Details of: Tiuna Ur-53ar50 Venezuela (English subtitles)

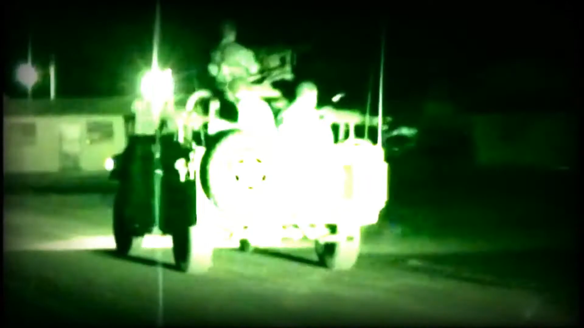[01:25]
Senareca presentó el primer prototipo del vehículo el cual se le conocería después como Tuna.